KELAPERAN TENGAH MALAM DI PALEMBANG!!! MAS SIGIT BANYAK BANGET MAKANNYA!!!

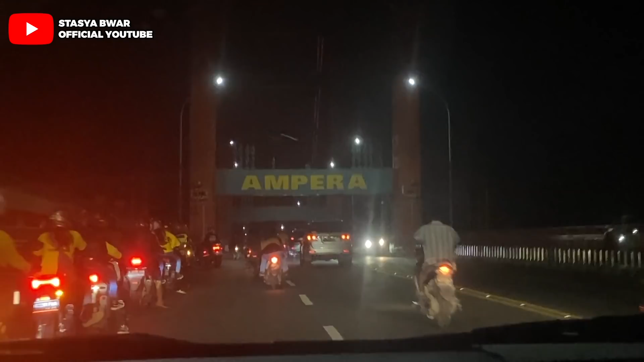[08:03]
itu adalah Jembatan Ampera Nah, ini kita sekarang sudah ada di atas jembatannya Dan di bawah sana adalah sungai
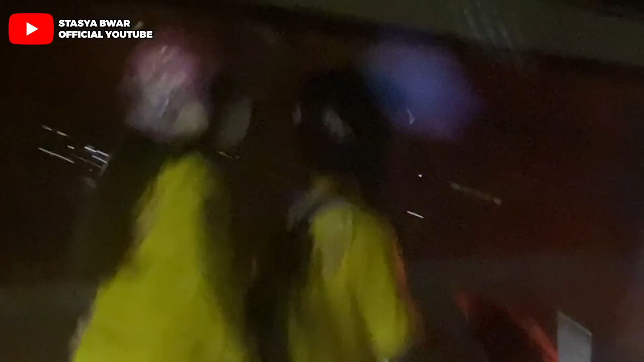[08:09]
Musi Tuh,
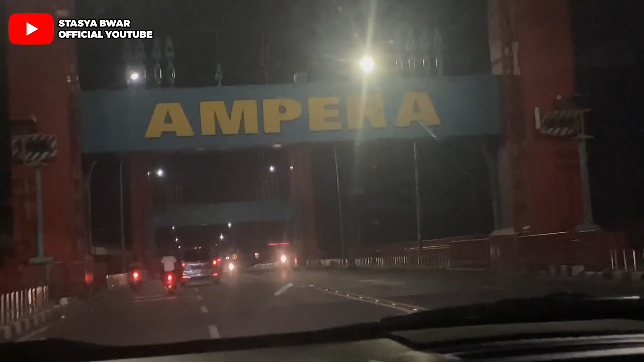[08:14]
akhirnya kita berada di atas jembatan Ampera Emang bisa, Pak? Sama apa? Boleh aja Ayo Ayo Nah, kami turun di Jembatan Ampera Tara!